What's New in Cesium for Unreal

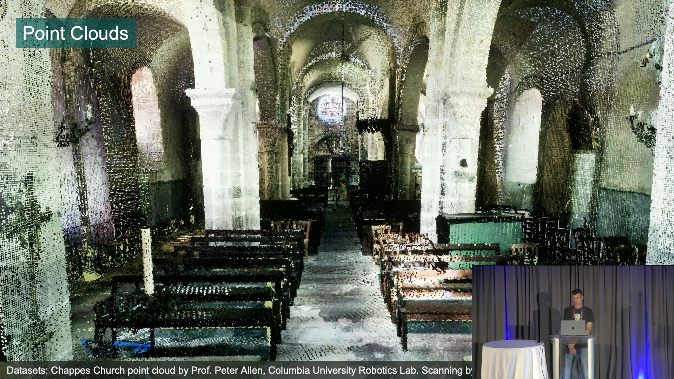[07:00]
Another major feature is support for 3D tiles point clouds. Unreal Engine itself has support built in for point clouds via its LiDAR plugin. But with CZM for Unreal and the 3D tiles hierarchical level of detail system, truly massive point clouds can be streamed into your application on demand. So here's an example of a point cloud that's rendered with attenuation which helps the point cloud look less sparse by sort of rendering low detail tiles with larger points.
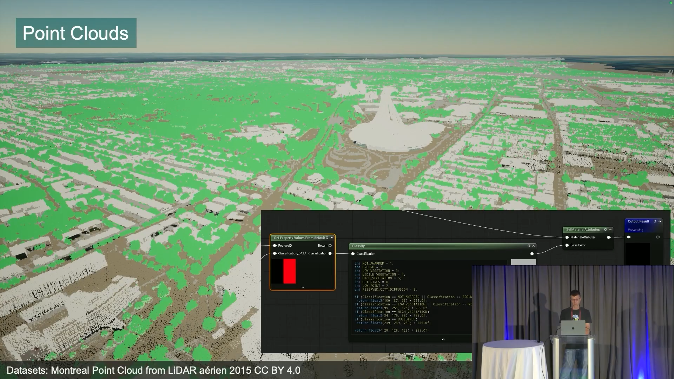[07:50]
So here we're using the previously mentioned metadata styling system to set the color of individual points that don't have any inherent color to begin with based on metadata properties of those points. Now specifically the classification property in this case. Another feature recently was that we added support for mesh instances.